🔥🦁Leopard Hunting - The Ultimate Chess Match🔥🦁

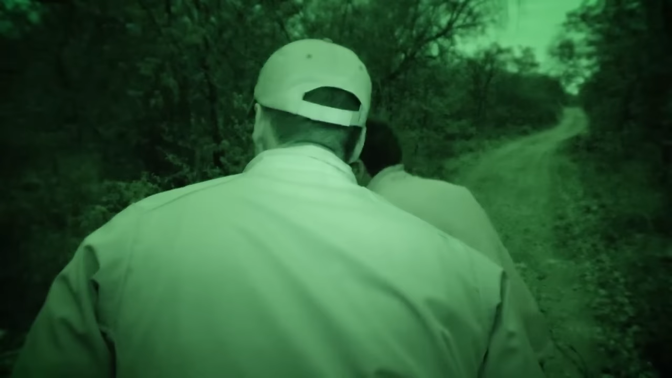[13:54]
By the time we had got out the car and started the stalk, the only way I could film it was in infrared.
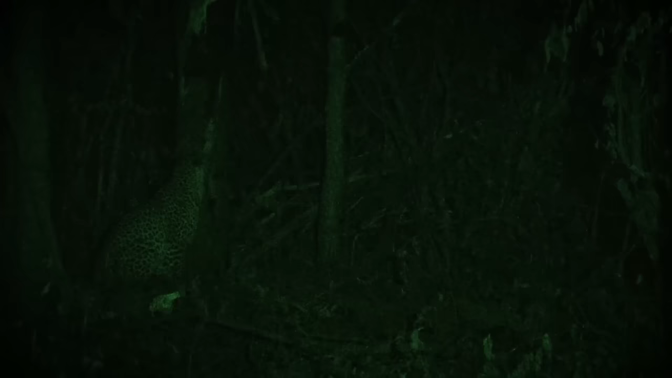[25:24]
20 minutes after we'd been there. It was still daylight, so we got some great footage. We got to watch her feeding for, she stayed at the bait 15 or 20 minutes, so that was pretty neat to see that. And then this morning we're seeing a little bit of activity here at another bait. We're doing a little adjusting of the camera, and we'll continue on.